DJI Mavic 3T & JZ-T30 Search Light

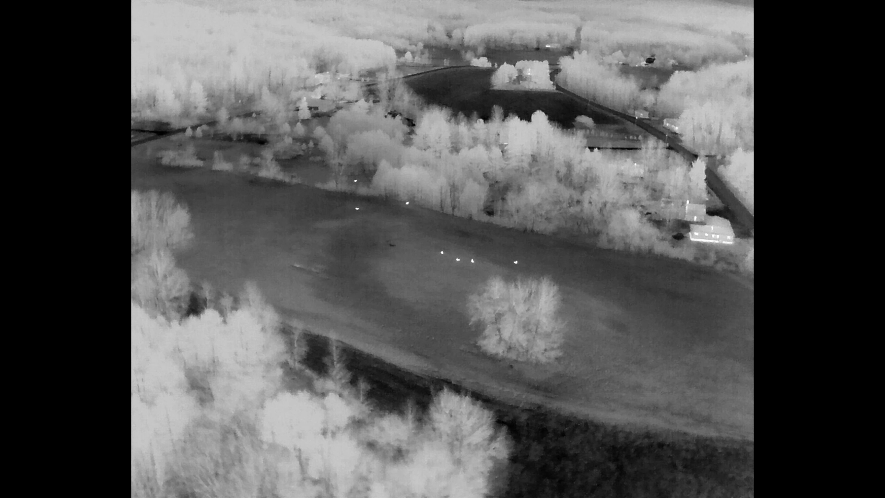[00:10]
the Jay-Z T30 Searchlight, um, with the Mavic 3T.
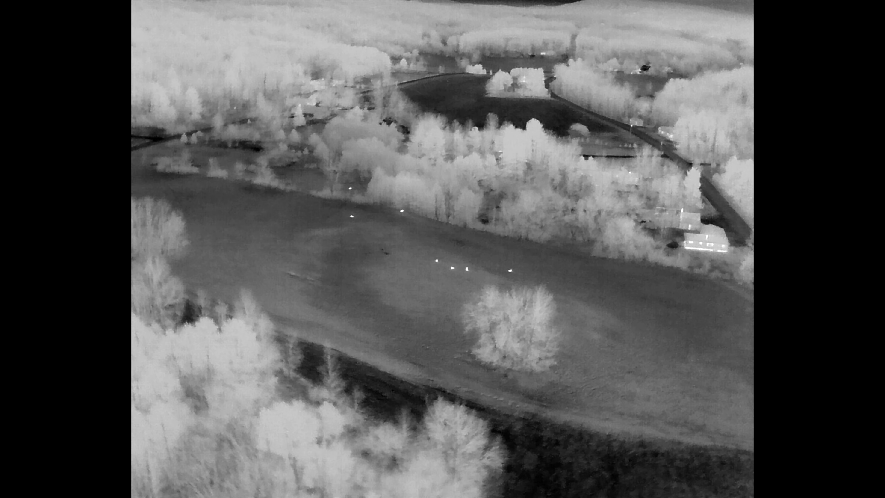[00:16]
So, uh, as you can see here, I've got, uh, I've got seven deer out here,
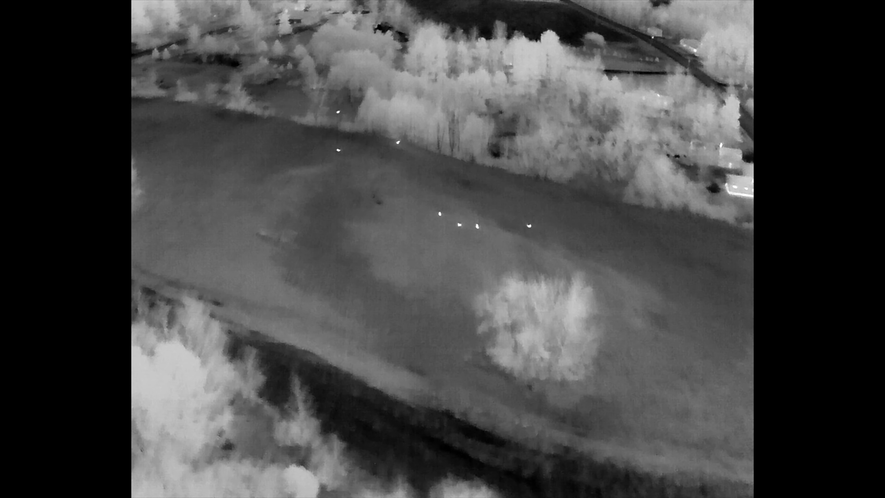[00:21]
um, out in this larger ag field.
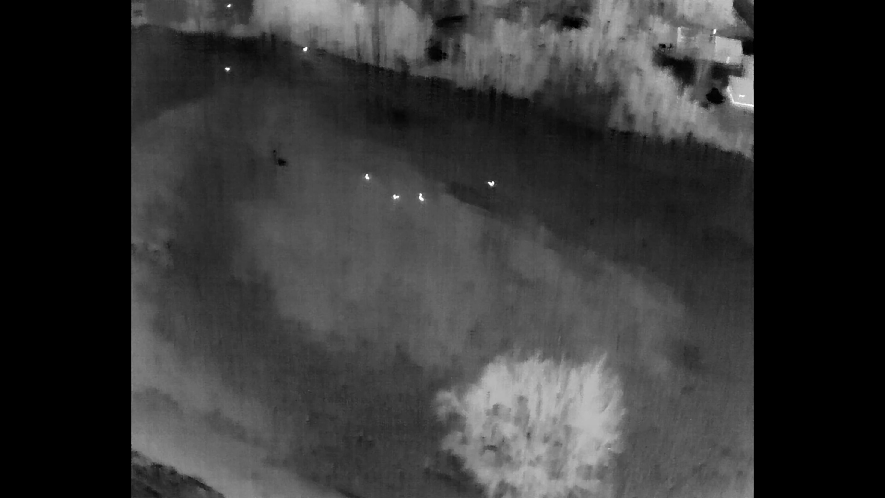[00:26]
Now keep in mind, this is a nighttime flight here, so as you can see by the IR image,
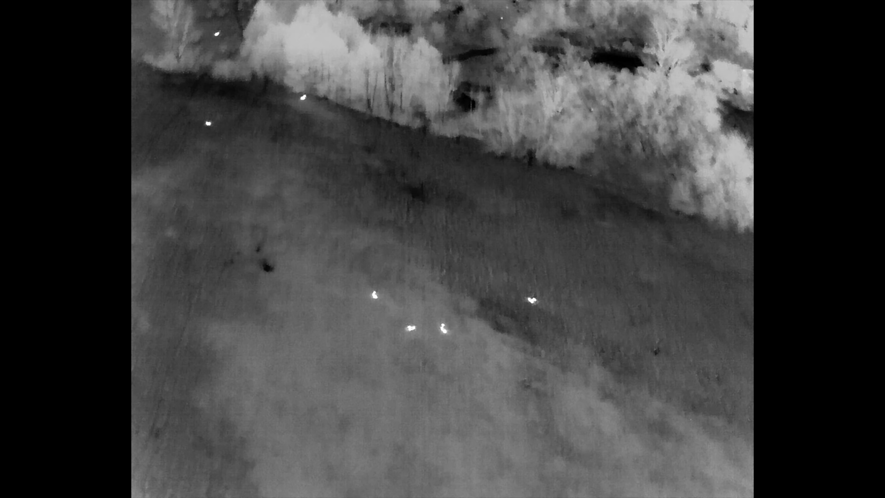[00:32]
the deer are bedded down in the field, and I'm going to test out my Searchlight on the Mavic 3T.
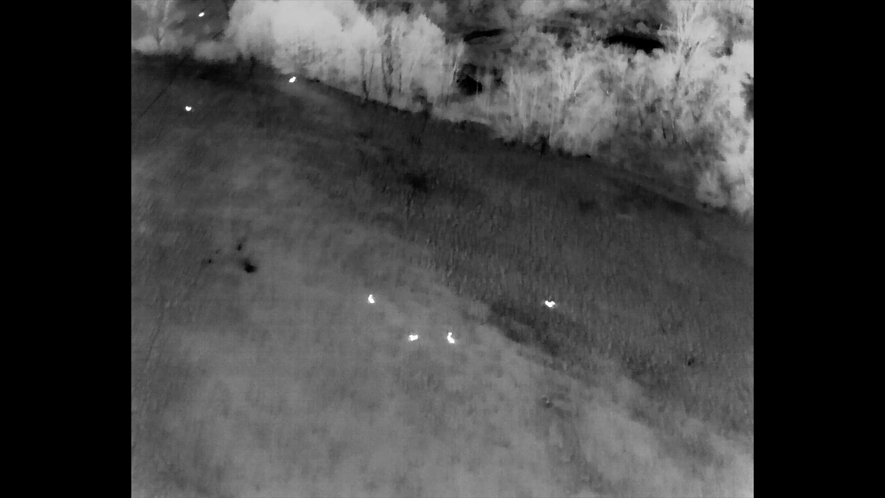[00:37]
So right now, I'm just getting down over these deer, and what I do is, I actually go, you'll, now you'll see the screen completely black out right there. That's me going to the zoom lens, lining that up,
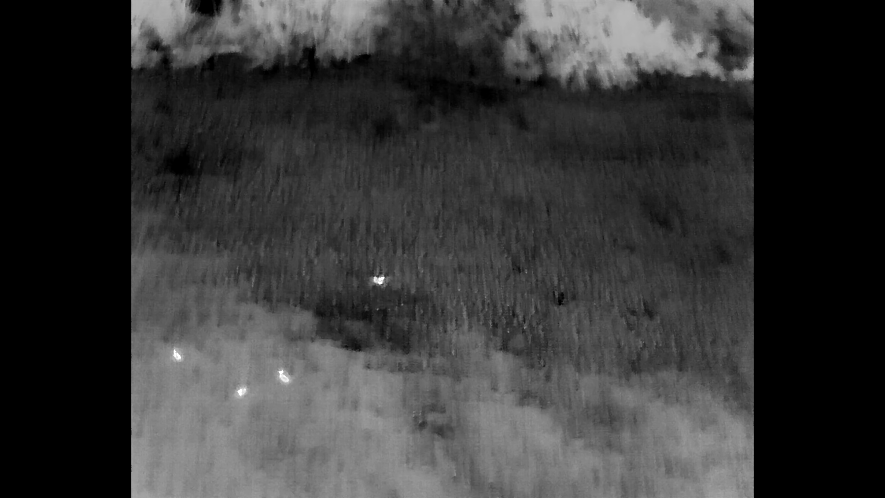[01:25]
and then as soon as I go back to the zoom camera, hit the spotlight,
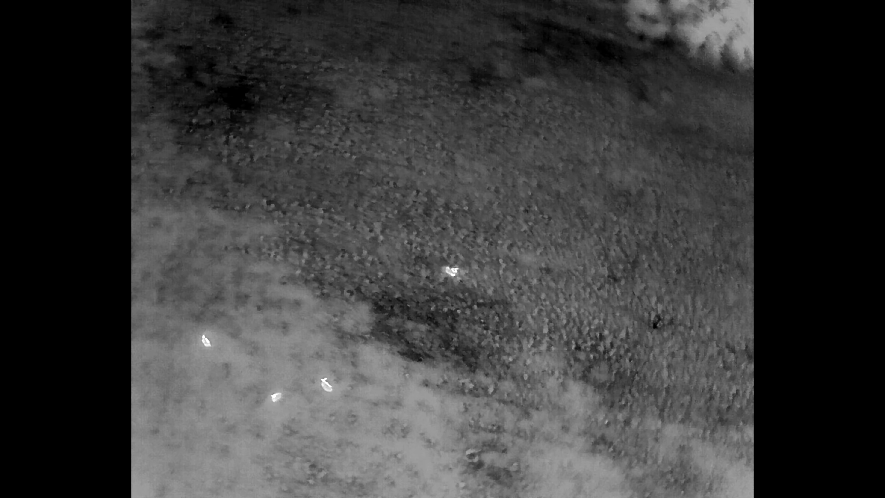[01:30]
I'm instantly on, on the deer, I want to confirm what it is, so, so now I'm switching to a different deer. I'm going to go back to the zoom camera, hit the spotlight,
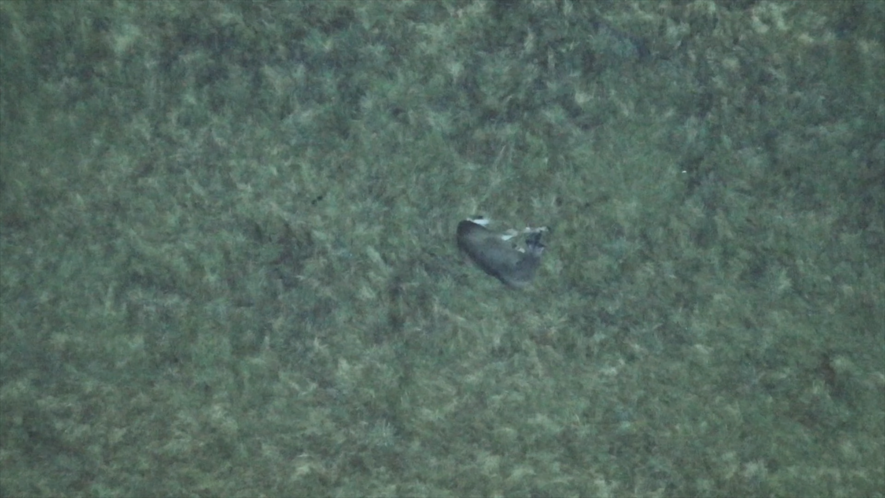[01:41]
and bam, instantly, you can see you got another bedded doe here.
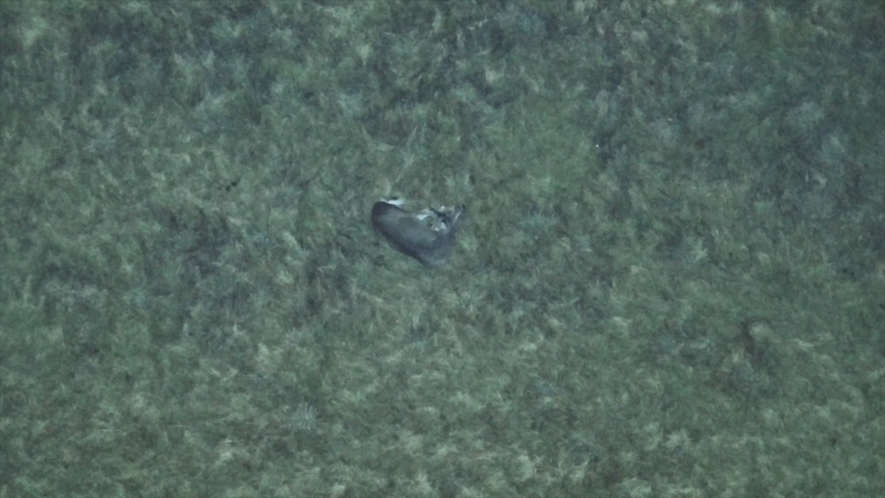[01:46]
So, now I was flying, um, at around 200 feet above, above the ground here.
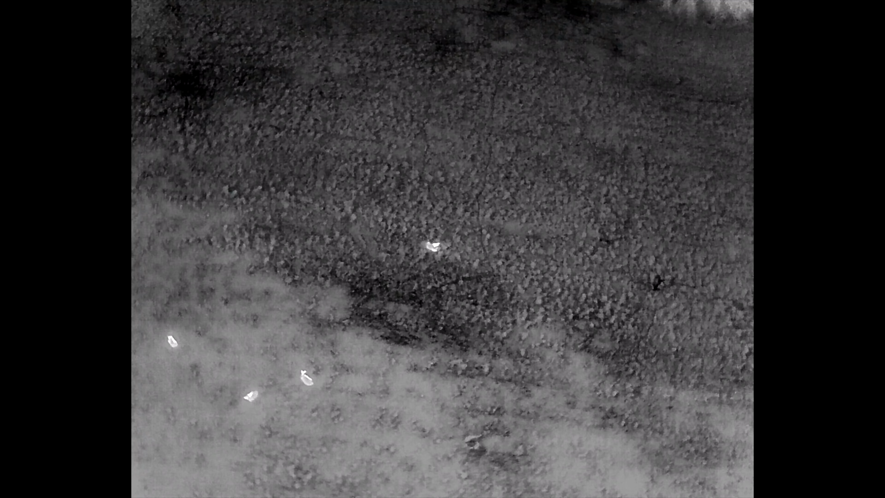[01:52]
Um, now I am, uh, you see, I'm going to go over and check this other deer here,
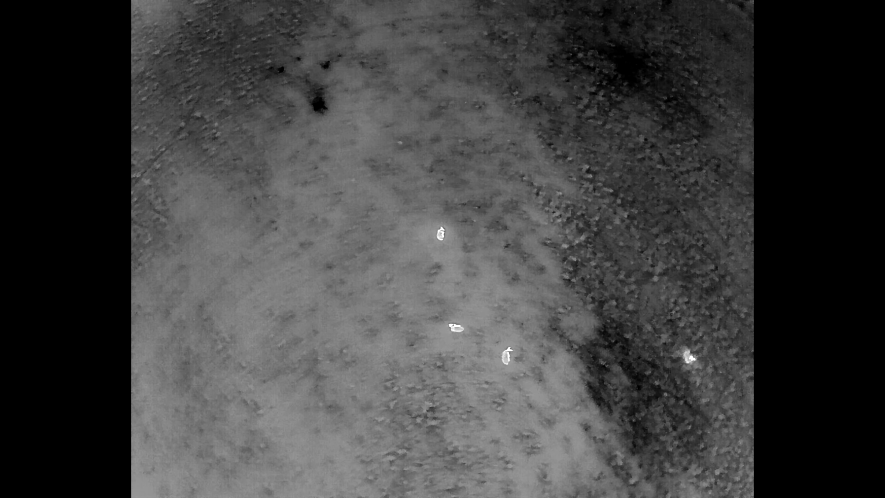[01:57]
which is probably another doe, because they're all bedded together, and there it is.
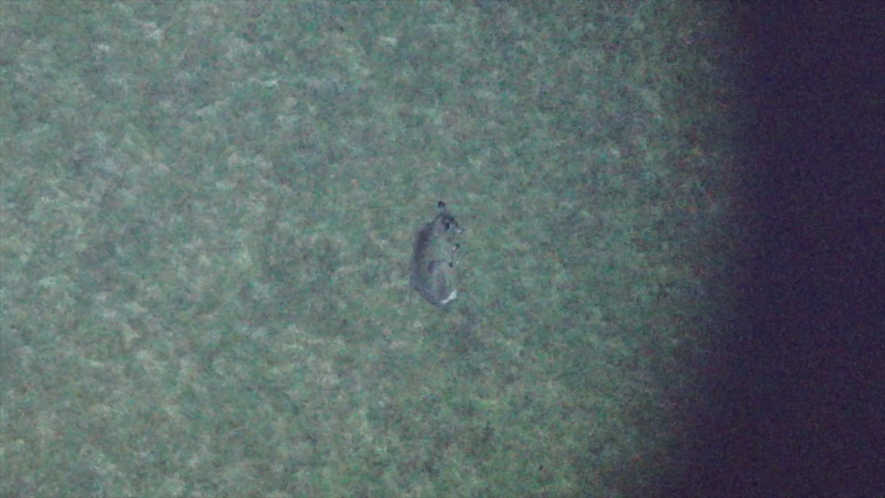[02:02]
Another doe, or maybe possibly a button buck, maybe.
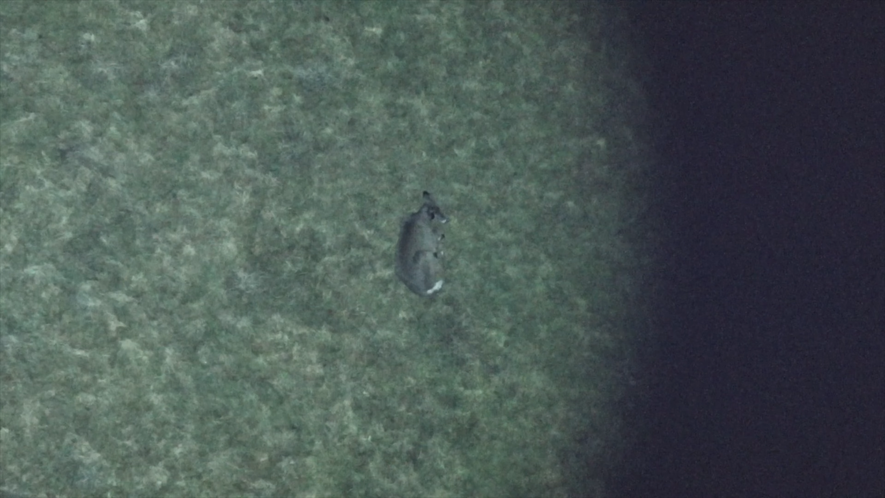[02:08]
Um, but, uh, certainly an ant, what would be considered an antlerless deer.
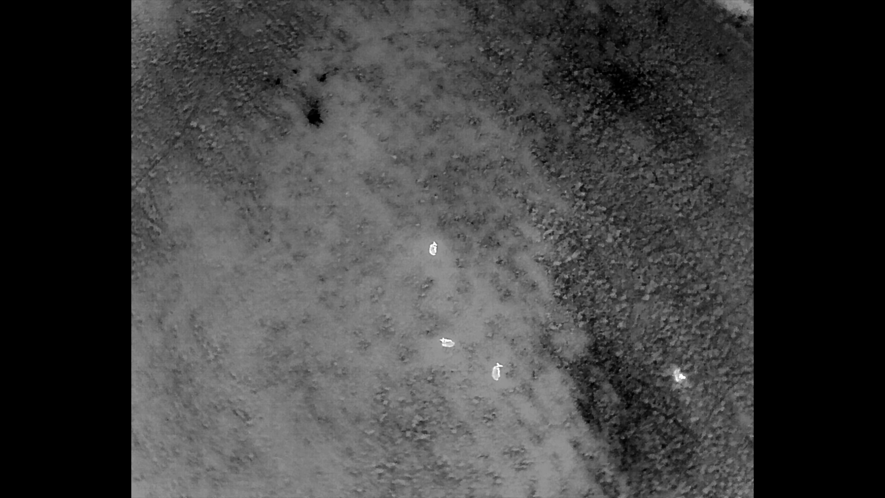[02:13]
So, there's those four. Got two others up here.
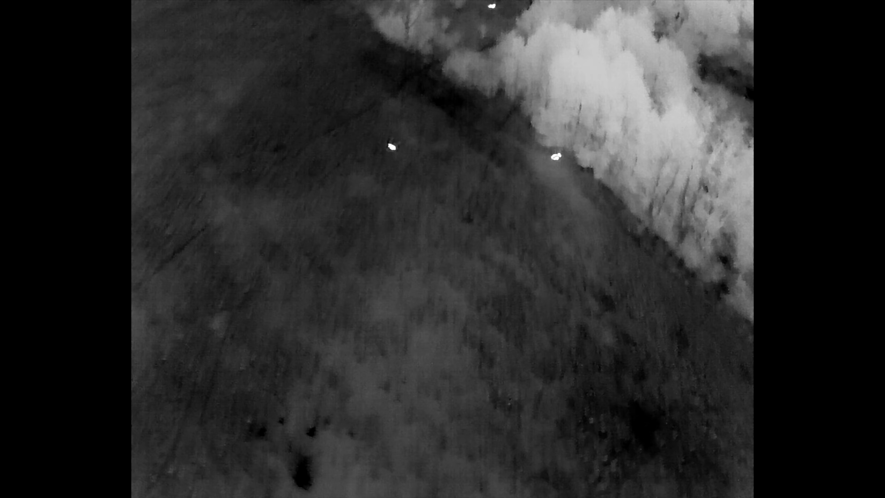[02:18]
So, I'll fly over to these two, check them, and see, I got a third one up there, in that other field, but I'll go to these deer here.
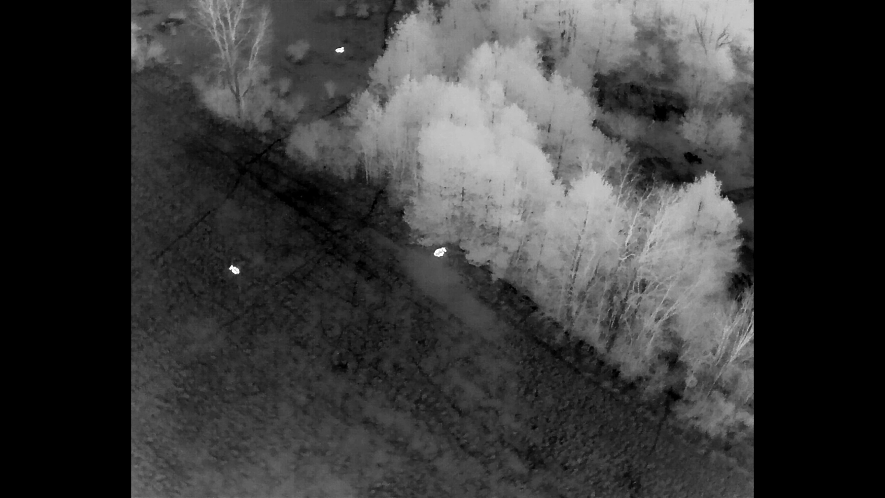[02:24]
Um, now this, I'm very impressed with, uh, with how this light, um, works. It, it's, it's very bright, and, um,
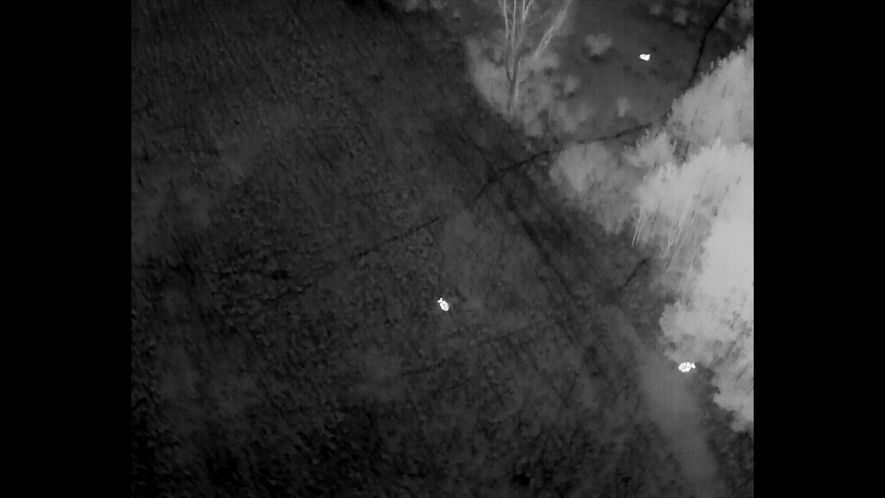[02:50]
Uh, but, um, as you guys saw there, the, uh, I'm, I'm pretty pleased with, uh,
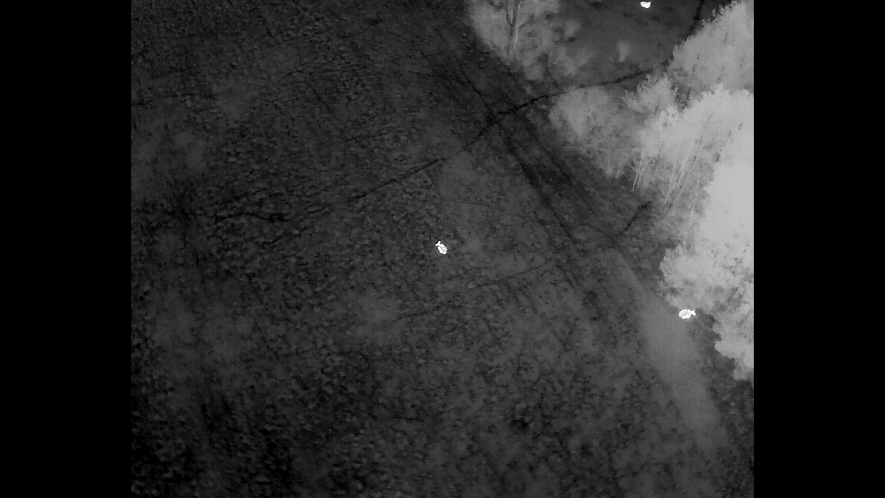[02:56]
with the image quality and the brightness of this, uh, T30 spotlight here on the Mavic 3T.
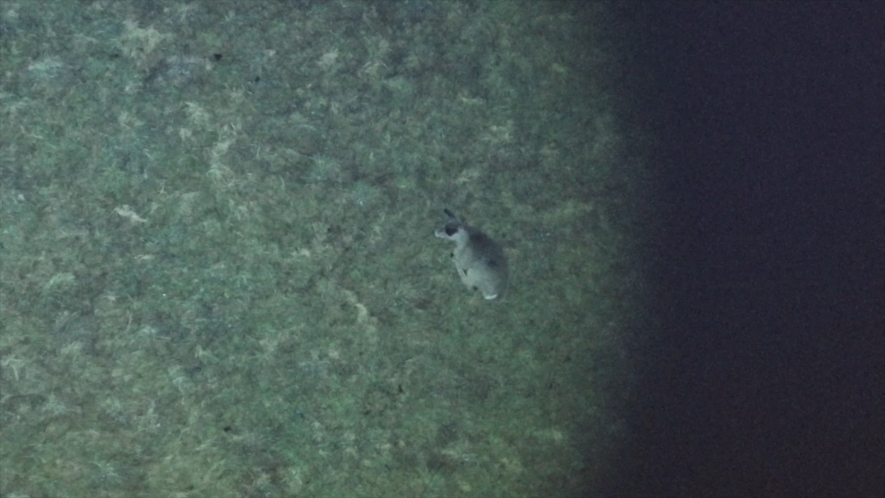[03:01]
So, another antlerless deer there. And then I'll go up here and check this other deer real quick.
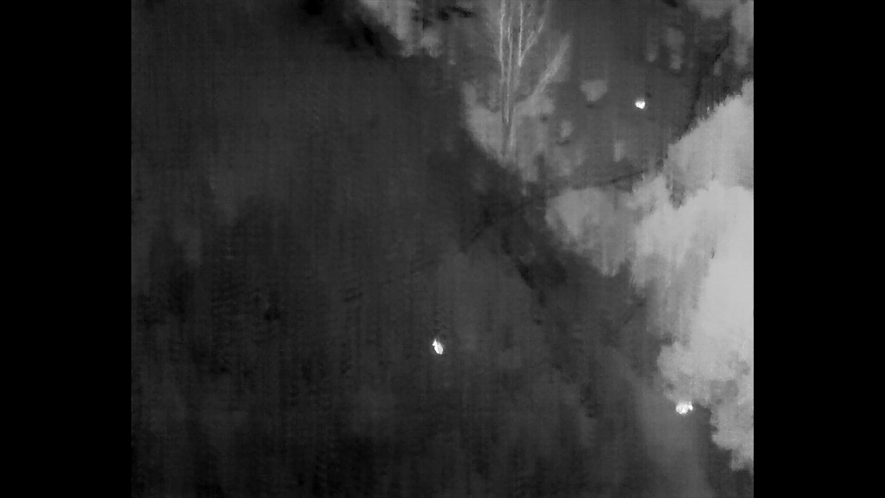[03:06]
So, hope you guys, uh, enjoyed this video.
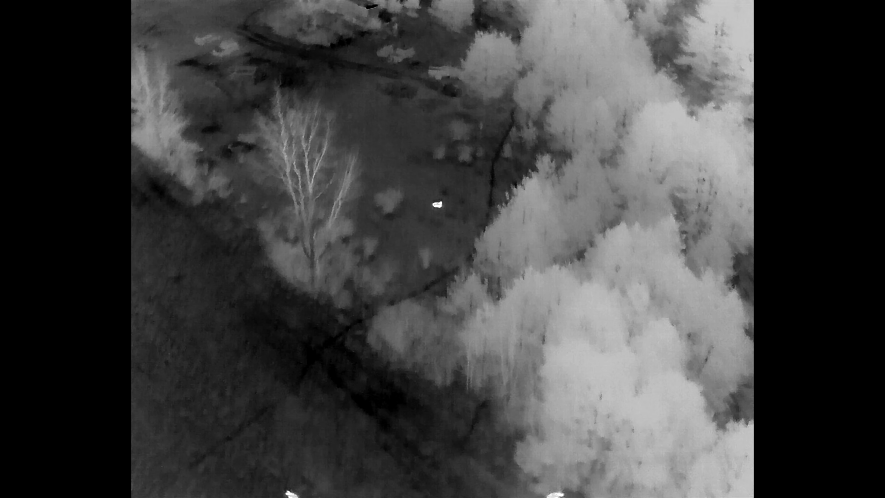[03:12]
Just testing out my new Jay-Z T30 spotlight on the Mavic 3T. And, as you can see, got another antlerless deer.